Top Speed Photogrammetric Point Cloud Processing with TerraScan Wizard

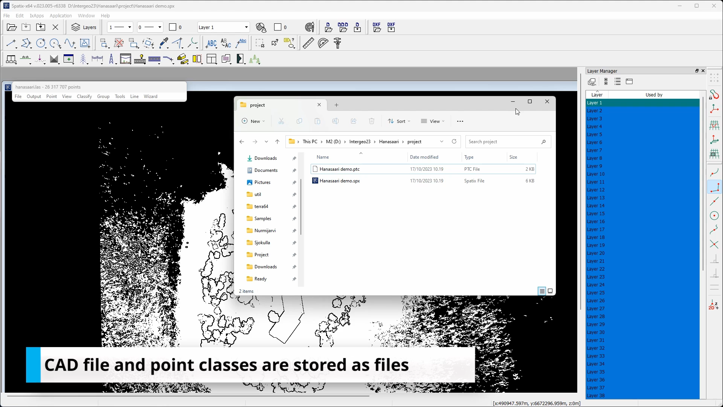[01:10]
In addition, point cloud is loaded.
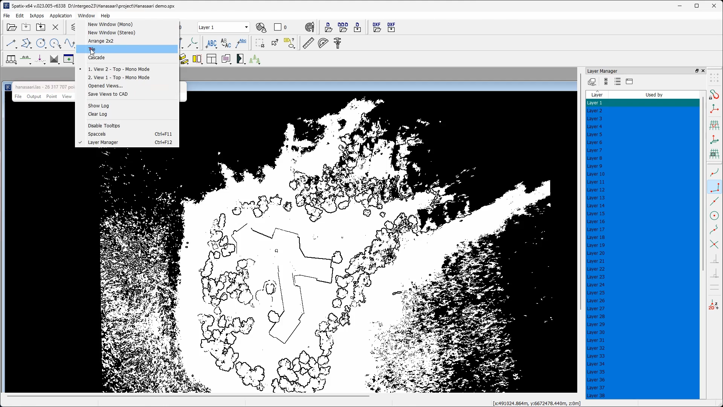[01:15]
In the beginning, points are stored in the default class without any object classification.
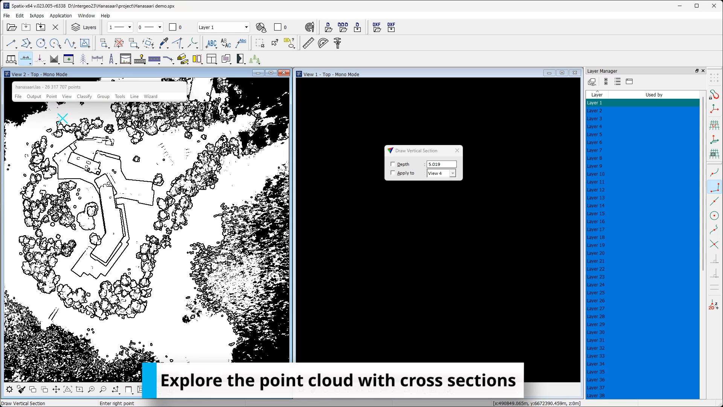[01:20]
The point cloud in this example was computed with Agisoft Metashape and pictures were captured with DJI P1 camera. Being a photogrammetric point cloud, each point has RGB color attribute.
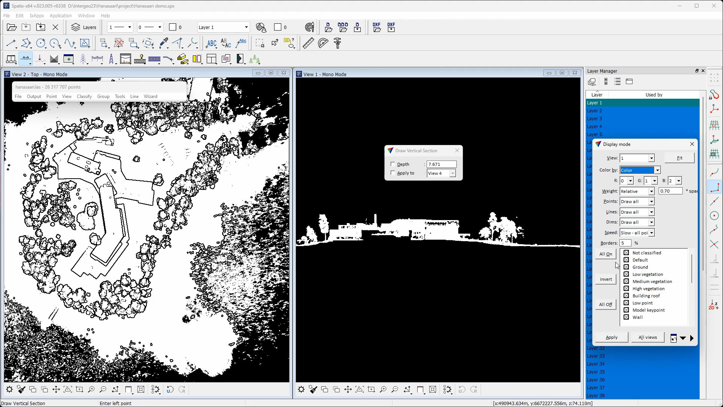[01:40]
Visualization by color gives easy to understand image look like visualization.
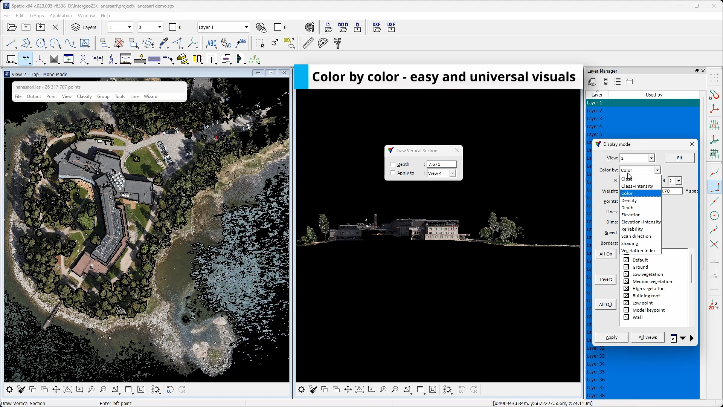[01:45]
Display by elevation coloring gives us understanding of objects and the area topography.
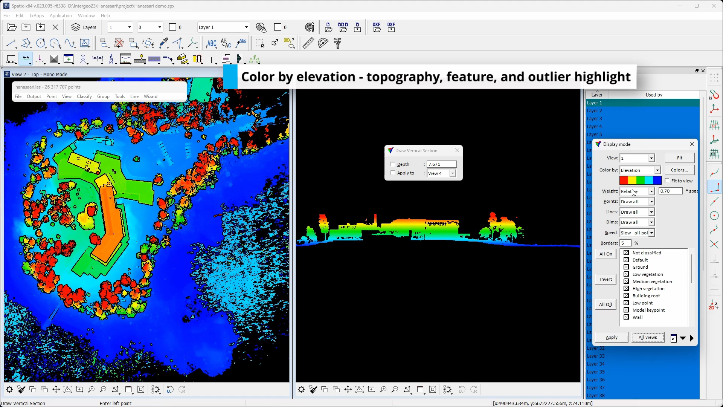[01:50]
Vegetation index display mode aims to highlight vegetation points with green color.
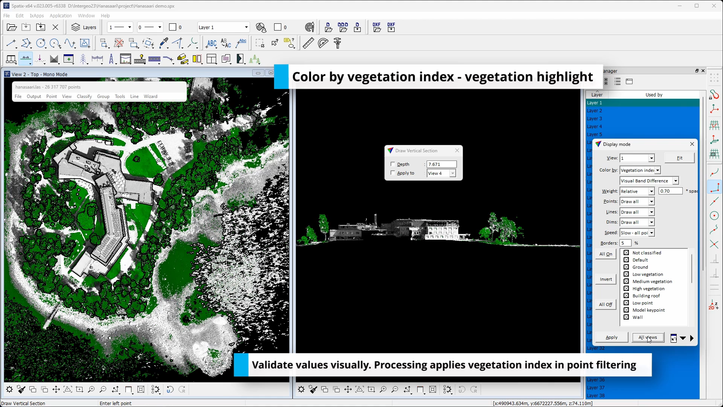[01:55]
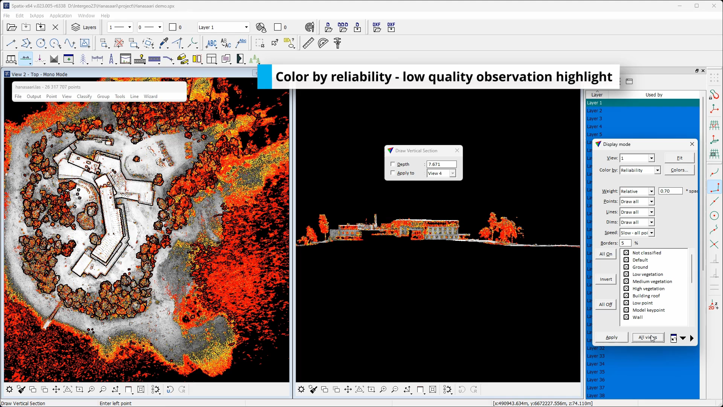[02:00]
Visualization by reliability aims to highlight the quality of the point cloud. Availability of the reliability value depends on the generating software.
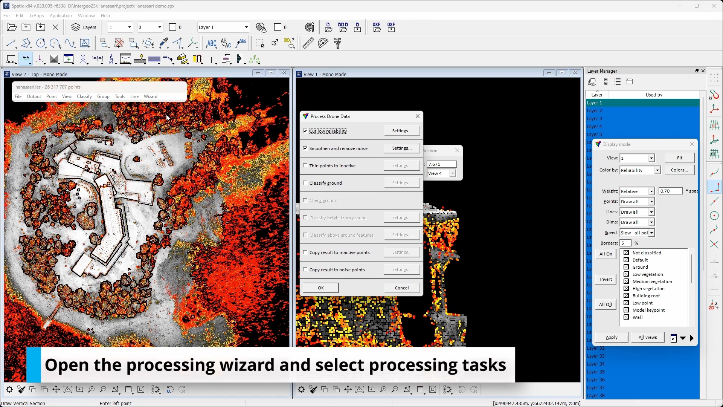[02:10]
After import and short exploration, the workflow proceeds with data processing.
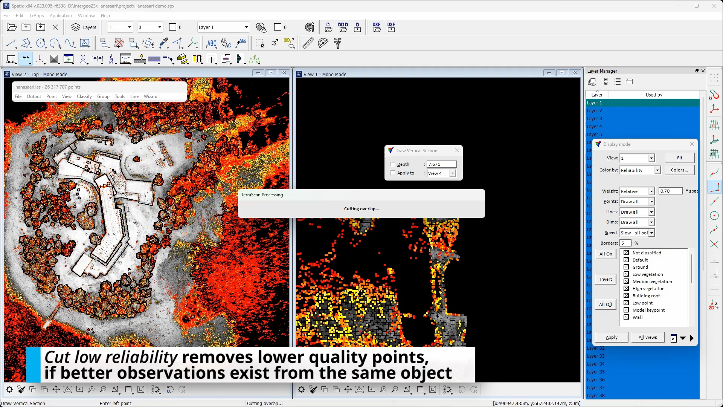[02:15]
The first step is cut low reliability.
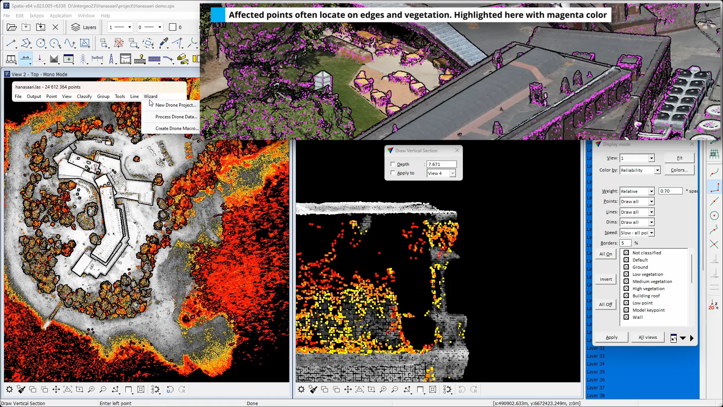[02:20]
It aims to remove low quality points if higher quality points are available from the same object. The second step focuses on noise removal.
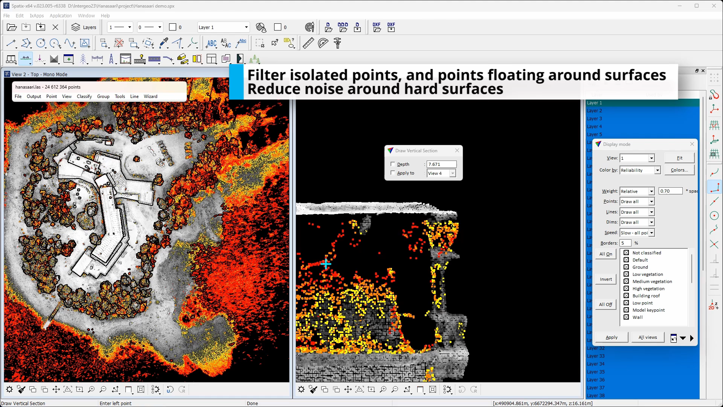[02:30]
It identifies isolated points and points floating around hard surfaces. The cross section view on the right shows some
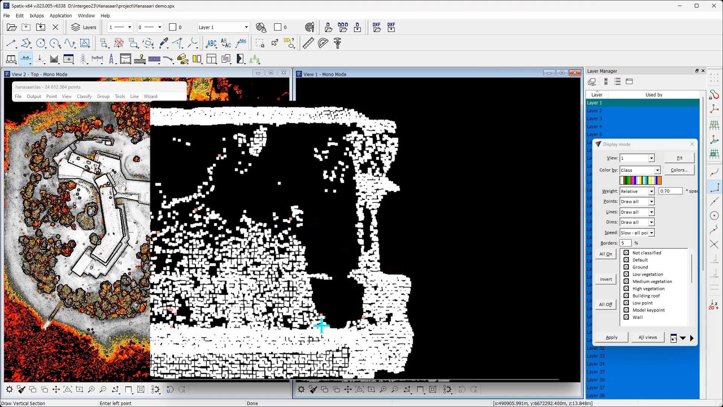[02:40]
points identified as noise with light red color. The third step after noise removal is point cloud thinning. Thinning optimizes rest of the processes by balancing the point distribution.
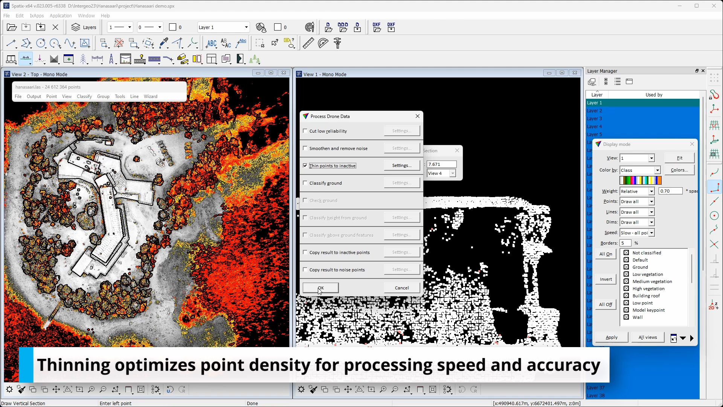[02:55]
Thinning does not delete points, but points remain in separate class and the
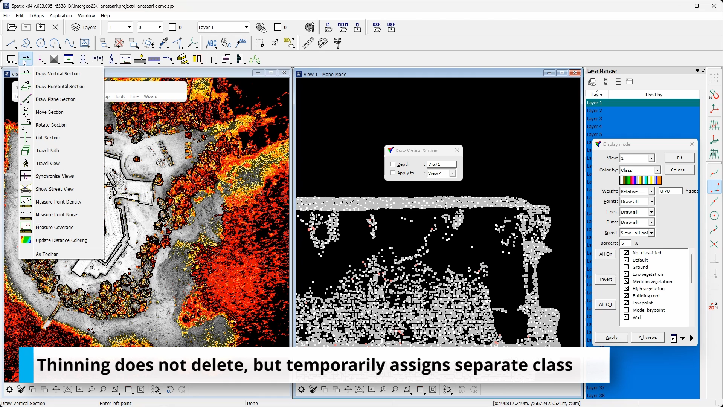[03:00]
classification result is copy-detect class after final classification. Measuring the point density of the sample,
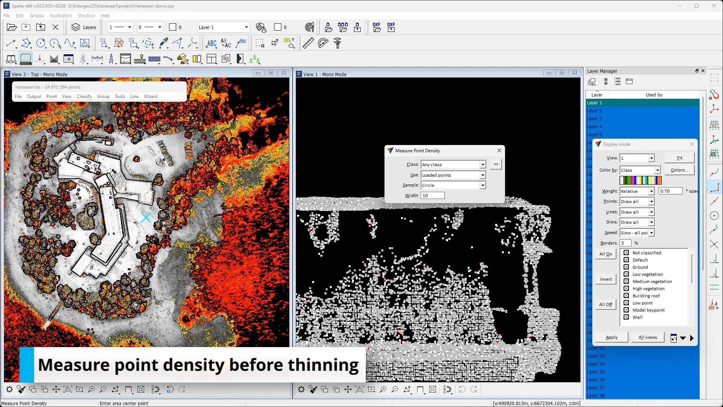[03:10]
the point density of all points in the ground level is roughly 300 points per square meter. Considering only points not filtered in thinning, the corresponding point density is roughly 50 points per square meter. Filtered points show up with gray color in the cross section view on the right. After thinning, the fourth step in the workflow is ground classification.
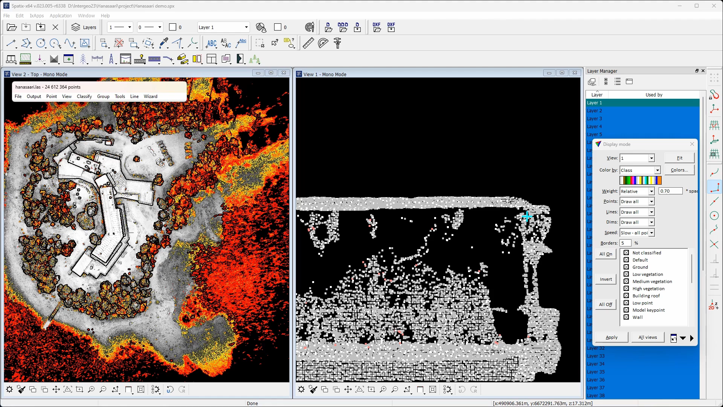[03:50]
The ground classification of photogrammetric data in the wizard is planned to take into account characteristics of photogrammetric point clouds. Photogrammetric can't penetrate thick vegetation as LiDAR can. Looking only geometry of the point cloud,
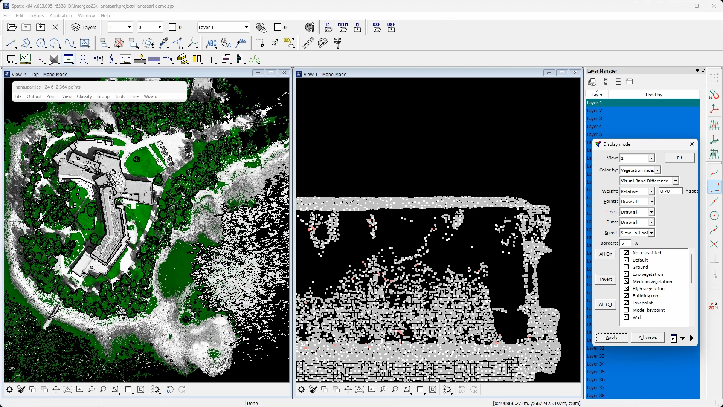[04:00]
thick low vegetation could easily end up in the ground classification as point cloud doesn't contain observations below the vegetation layer.
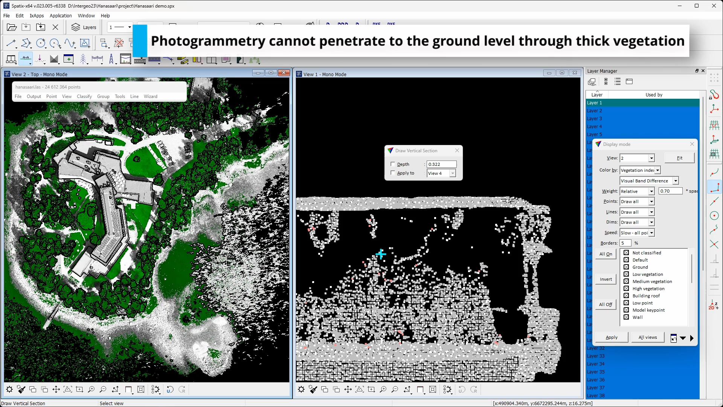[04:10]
The wizard ground classification can estimate the probability of a point being vegetation using the vegetation index.
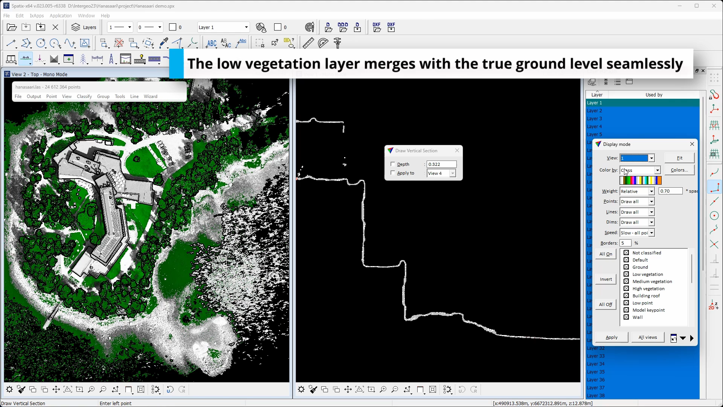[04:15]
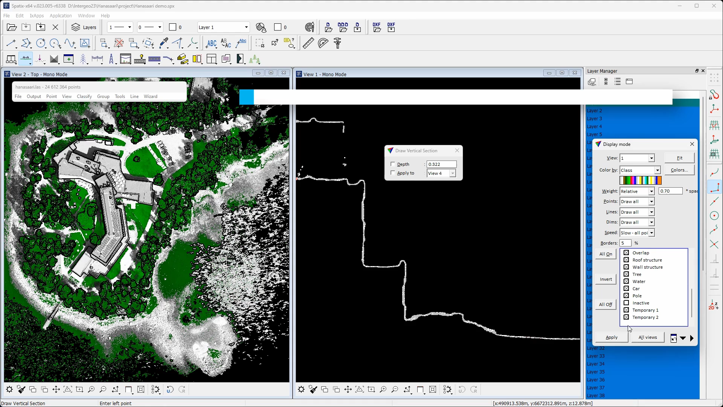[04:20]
Finally, the ground classification algorithm can adjust the likelihood of a point being added to ground using the vegetation index. In the cross section view, ground points are represented with brown color. Comparing with the vegetation index values, we can see how the ground classification was able to avoid the plantation points in front of the building façade,
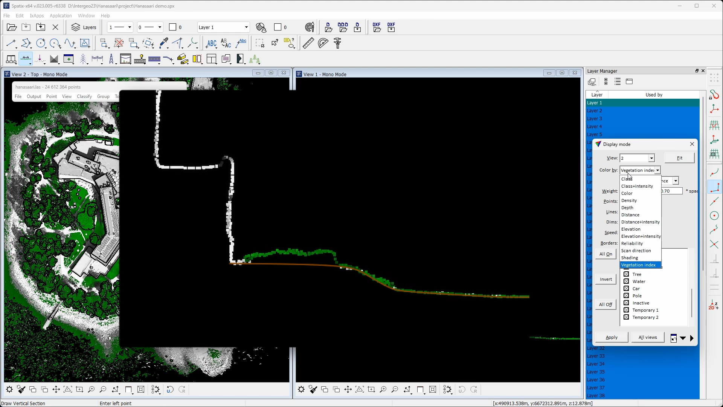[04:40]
although the ground is not really visible in the point cloud. Overall, after ground classification,
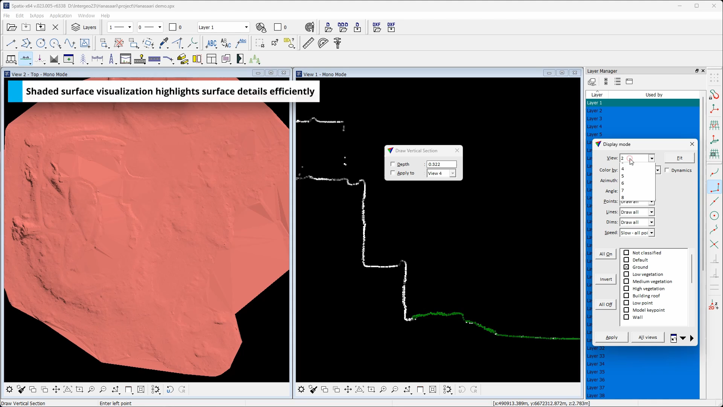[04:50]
it's important to check the result, for example using the shaded surface view,
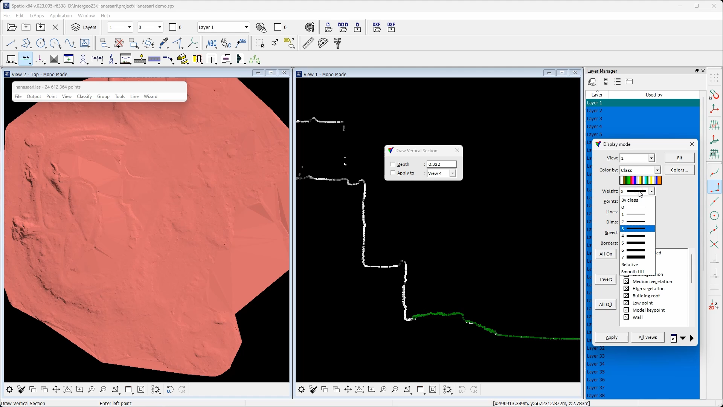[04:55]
as the rest of the steps are dependent on the ground classification result. After verifying the ground doesn't have any spikes or holes, you can continue with the fifth step to classify above ground objects.
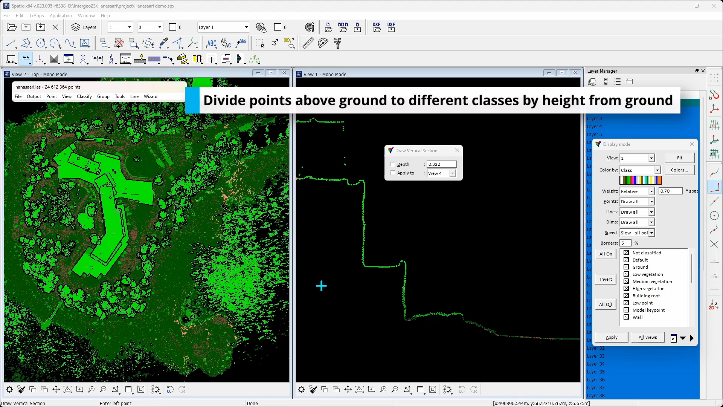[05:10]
The fifth step simply computes the distance from the ground and divides points to high, medium and low observations. The sixth step applies grouping for
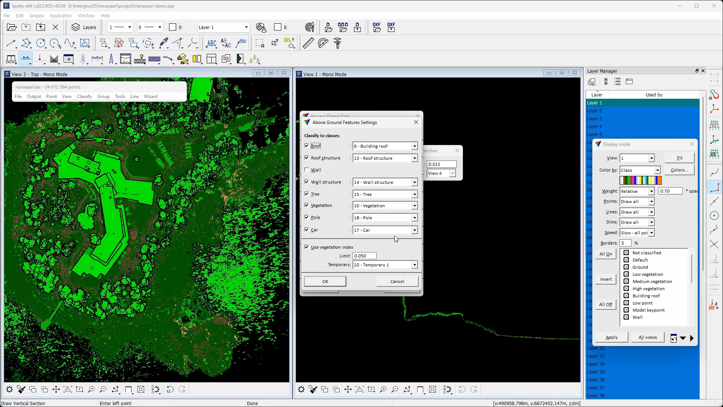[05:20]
high and medium class points to identify individual objects. After grouping, these points are assigned individual target object classes.
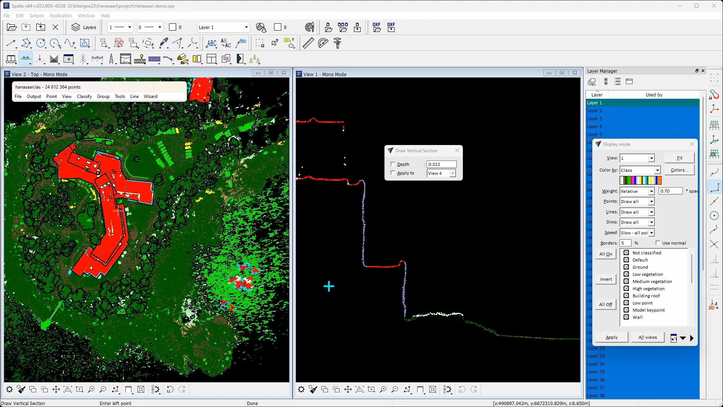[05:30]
Looking at the result, we can see, for example, trees, buildings and cars being displayed by different colors.
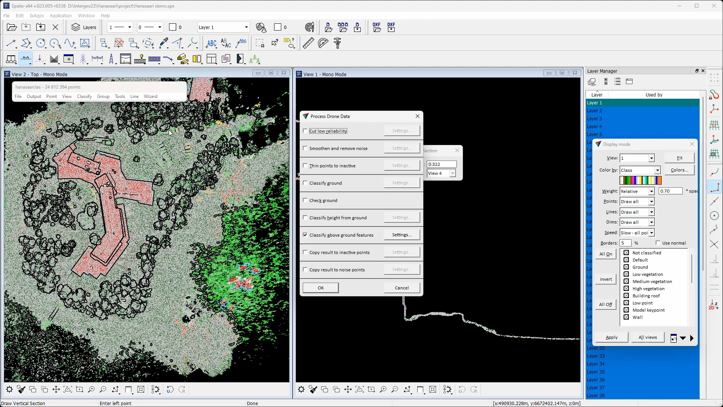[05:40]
Enabling all the classes, we still have unclassified the inactive class which thinning removed.
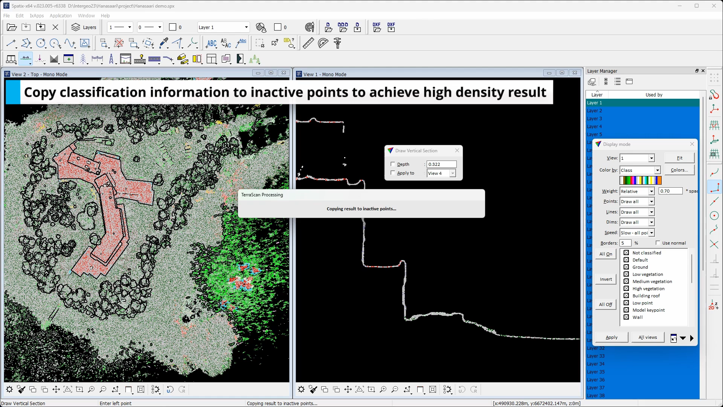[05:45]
The last two steps assign these points class using their distance to the processed points.
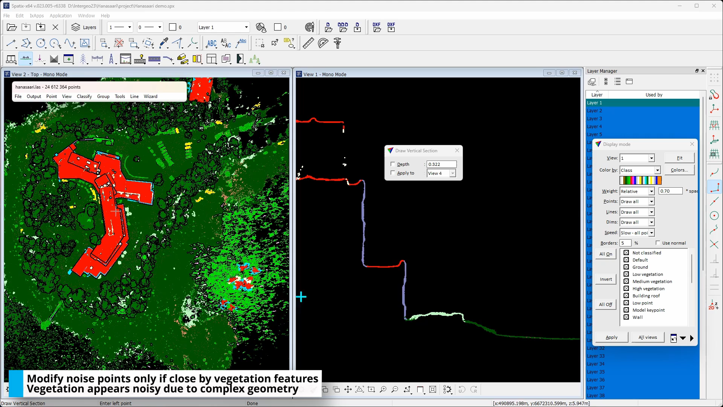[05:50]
This way we finally get a high density result